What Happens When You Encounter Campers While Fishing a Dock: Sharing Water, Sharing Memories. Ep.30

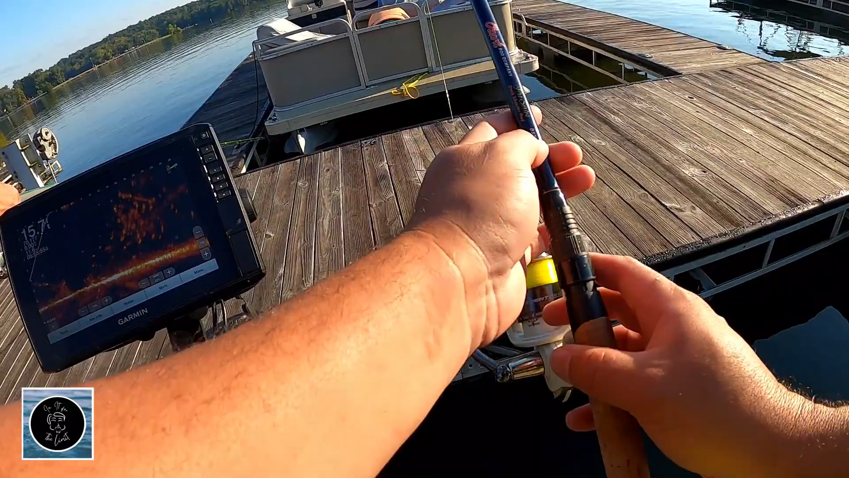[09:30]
There you are right there where you're at. I don't see where you are, but.
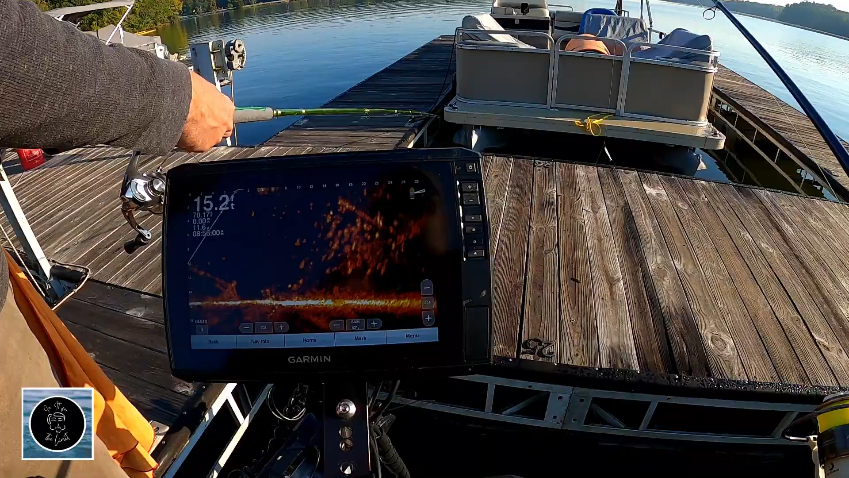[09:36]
There's nobody out there about that far away. Yep. There you are. There's fish all over you. Right there come dang sizzling. There's fish all over
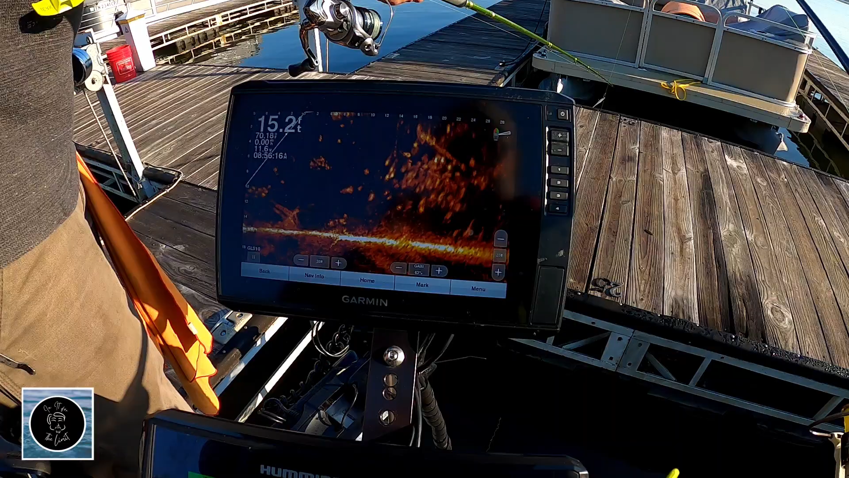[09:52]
you, son. Oh, you don't get something? They're just staring at you.
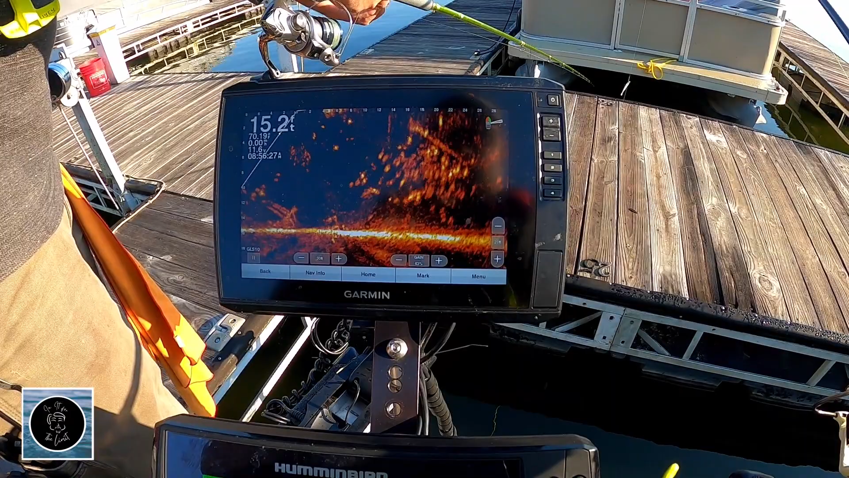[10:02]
Hmm. I thought we were going back over there.
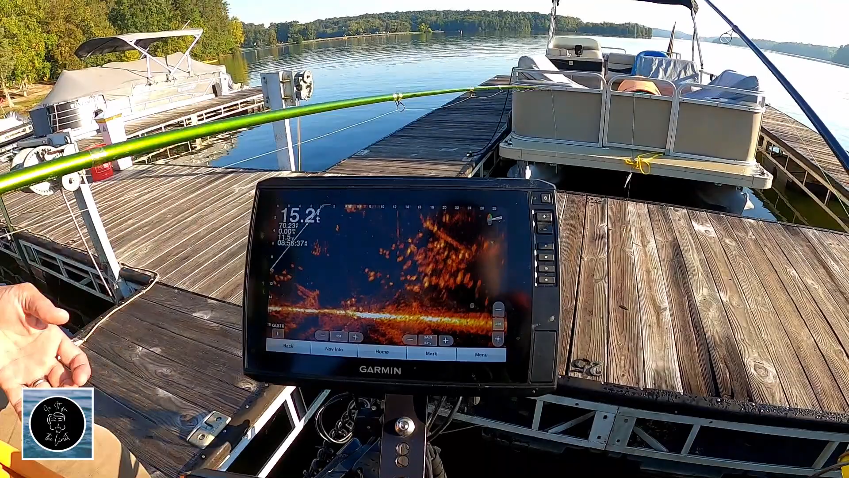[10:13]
Oh, like so. No, wait, wait, wait, wait, wait, wait. You just pulled one up.
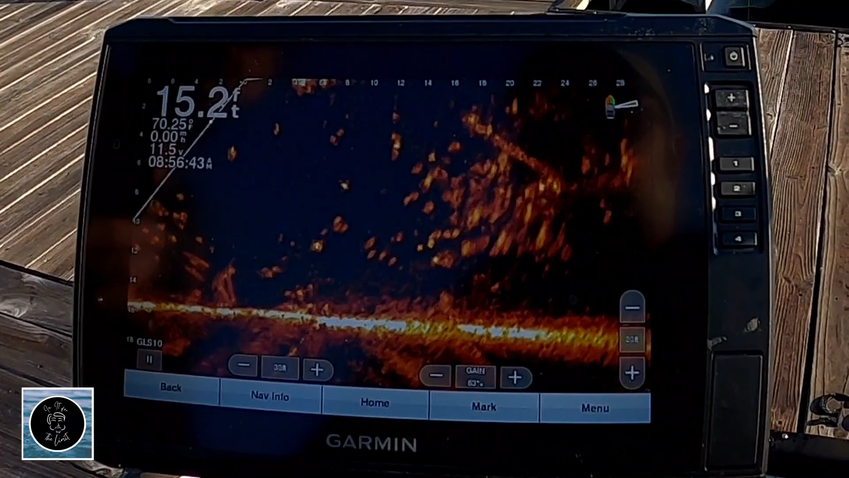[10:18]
On screen: depth 15.2 ft
Nope. See what? There it is.
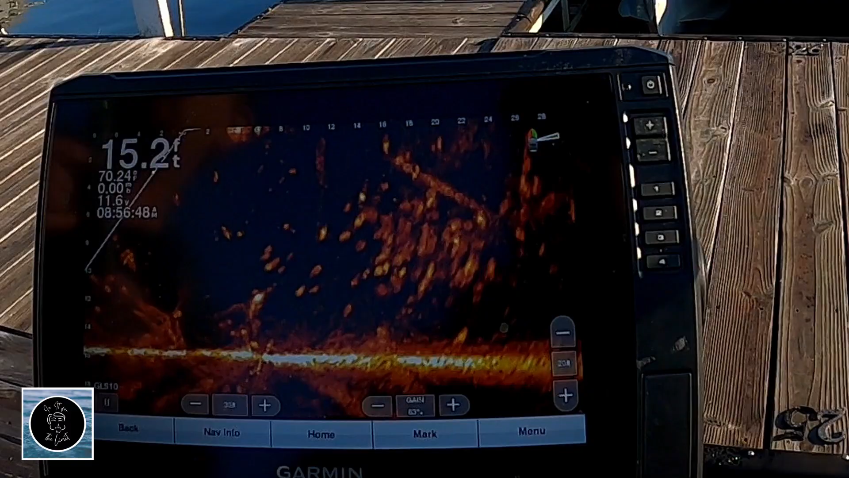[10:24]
On screen: depth 15.2 ft
The Hammer Jammer just rocked in the world. Yeah. We both get down in there. Yeah, I was just trying not to. Oh.